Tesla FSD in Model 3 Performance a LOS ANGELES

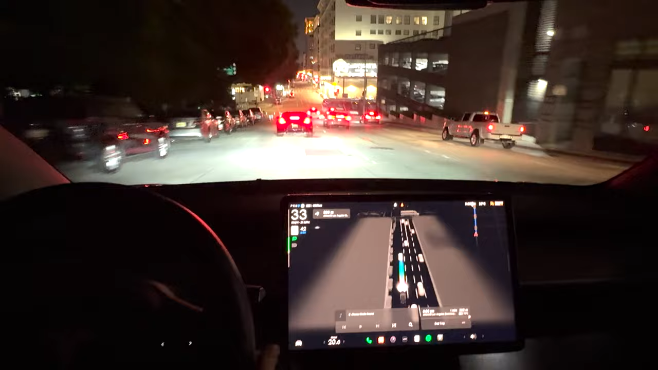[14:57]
Un po' Di Un po' Di Homeless Qua Sì Vedete Qua c'è una macchina Parcheggiata La Evita Ah Ho visto Il taxi Quello Taxi Quello Autonomo